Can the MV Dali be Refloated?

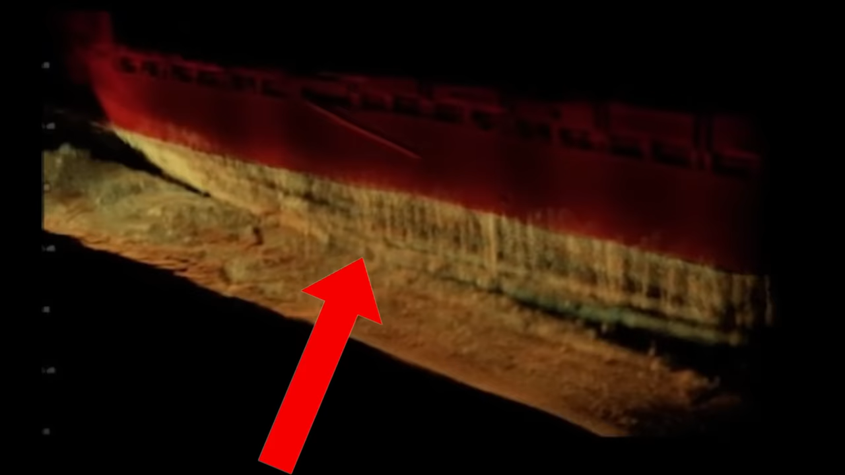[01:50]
So you can see the current draft of the ship may be on the order of 30-35 feet right now and you can see that a significant portion of the ship's hull is in contact with the muddy sediments of the Patapsco River. Now I presume the mud consists of silty clay based on the soils that are in that area as opposed to say a predominantly sandy sediment.
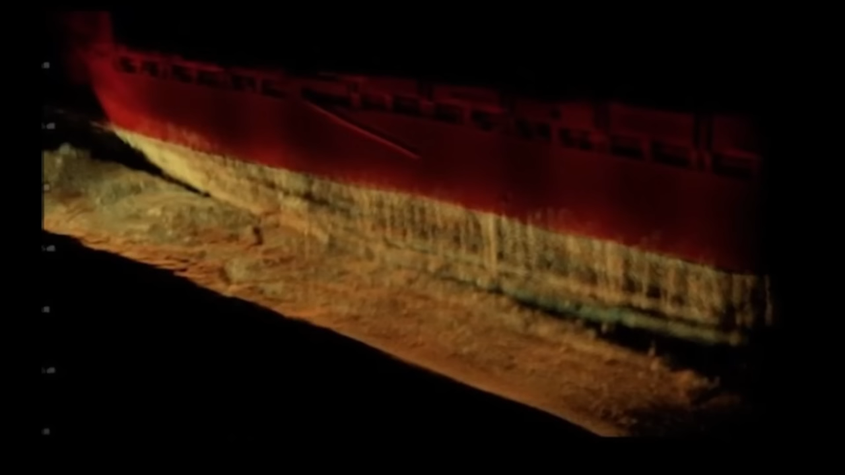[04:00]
So looking at this sonar image, I would estimate an approximate 200 foot length of the hull that's in contact with the sediment at the bottom of the channel.